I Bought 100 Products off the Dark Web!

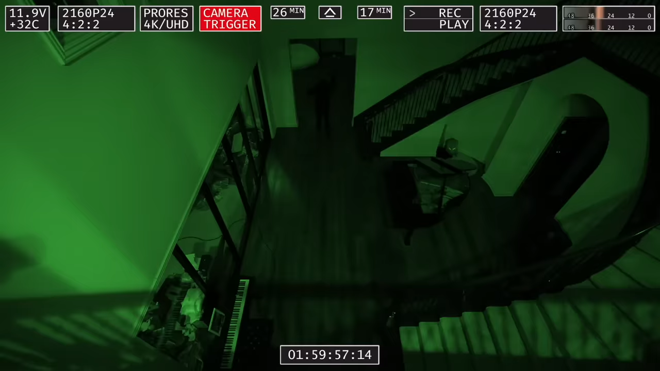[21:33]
Not sure if it was a burglar or if it was just someone breaking in, but they did steal two TVs, a few laptops, three of our cameras. But luckily, we already took out the memory cards, so we didn't lose any footage.